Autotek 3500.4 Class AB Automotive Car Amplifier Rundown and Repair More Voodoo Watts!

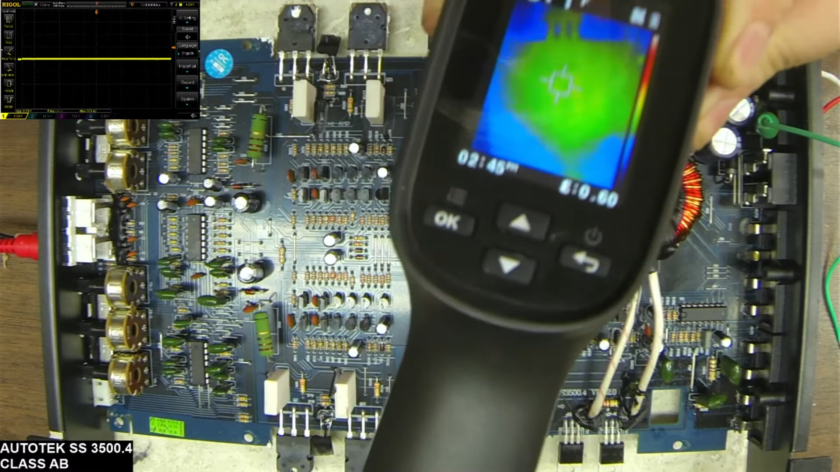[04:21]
oh and if you guys want to know a little hint about the uh tg167 thermal imager if you buy this and you realize that the image is complete garbage when you fire it up take a just pull the trigger once click click a snapshot hit delete and
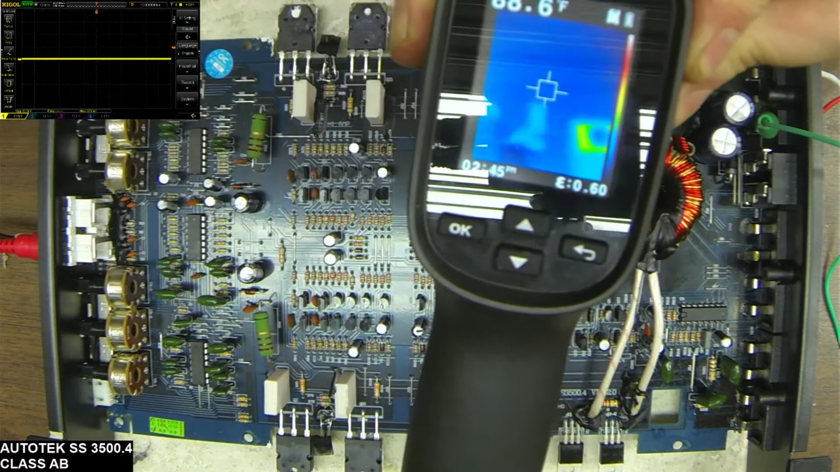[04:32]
you will see that the image is a lot clearer than
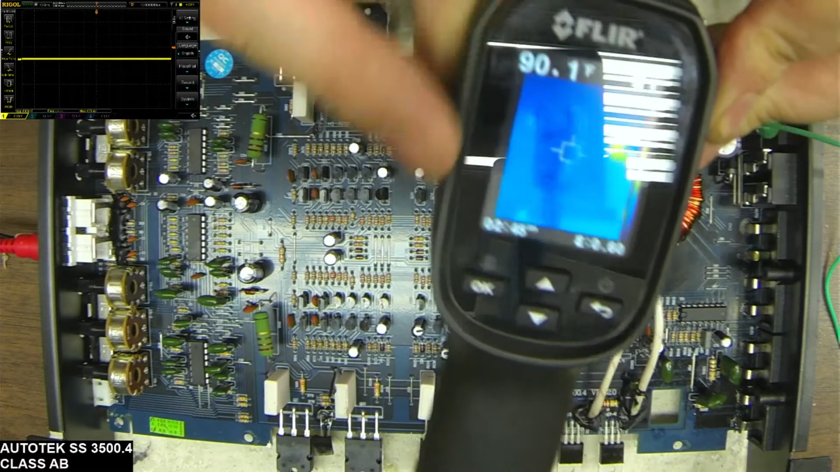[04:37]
On screen: spot 90.1°F
when you first boot this up um i've done these i've tried the firmware updates and all this
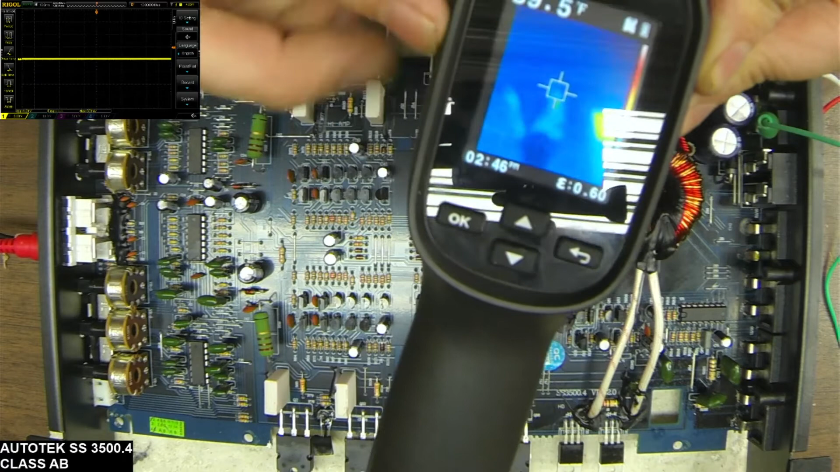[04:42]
and it's just an imaging i think it's a firmware issue um on this imager in particular um and i can show you here let me show you real quick here what i'm talking about so i just turned it off
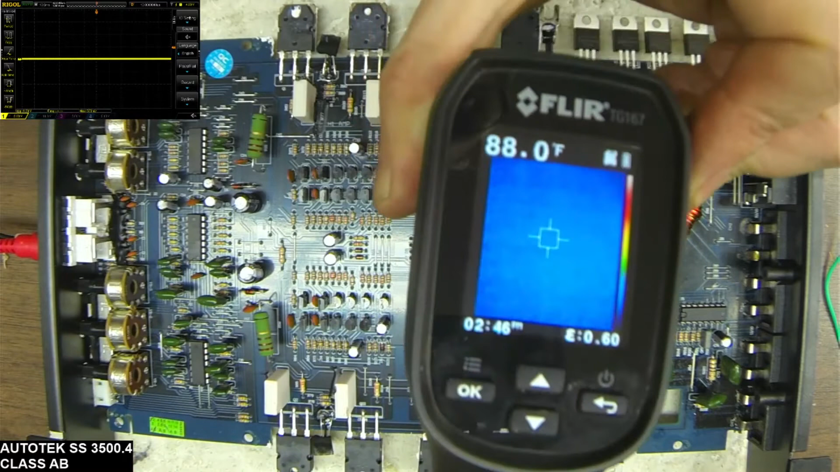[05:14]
On screen: spot 88.0°F
first boot it up like can you recognize anything on that i can't but if i snap a picture delete the picture oh look now we have uh we have images that we can recognize
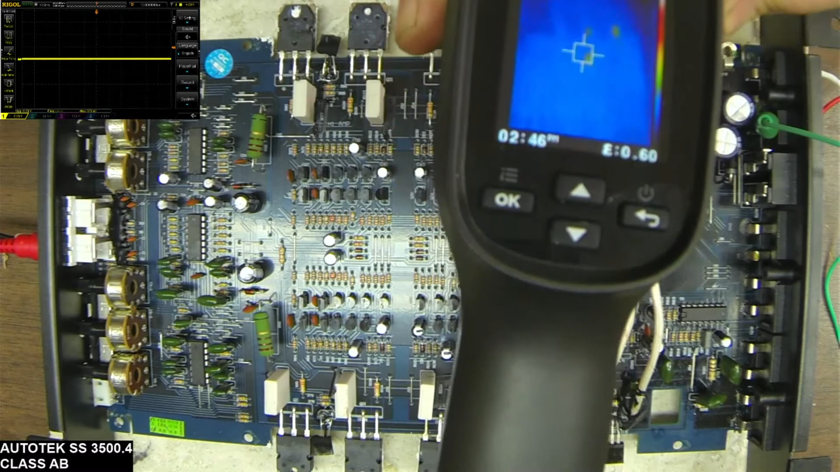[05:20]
on the screen so uh just a little hint there if you guys do decide to buy one of these 167s is just um take a picture